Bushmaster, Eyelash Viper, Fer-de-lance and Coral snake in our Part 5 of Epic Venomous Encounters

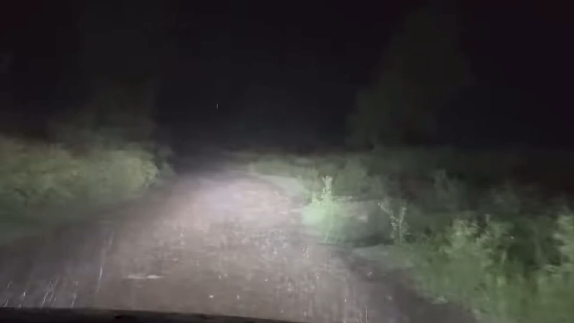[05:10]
He's in their vehicle and we have me, Dave, and then we had Andrea, a girl that we had met there and she worked with the guy. And so, we're following, pouring down rain. You can't see crap. It's super dark. Well, all of a sudden, he pulls off the road and so we stop.